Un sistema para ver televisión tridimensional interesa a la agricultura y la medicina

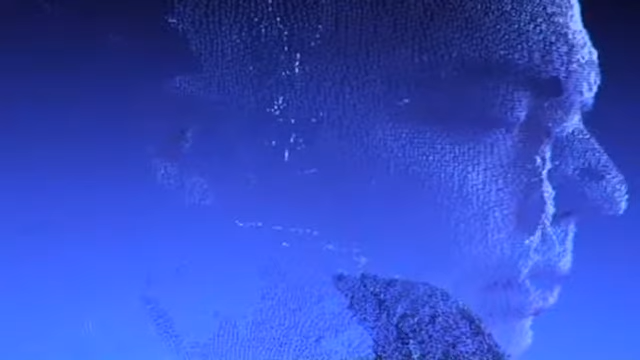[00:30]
como sería intentar reconstruir la cara de una persona en 3D, que es lo último que hemos estado haciendo, que hay por aquí algún ejemplo.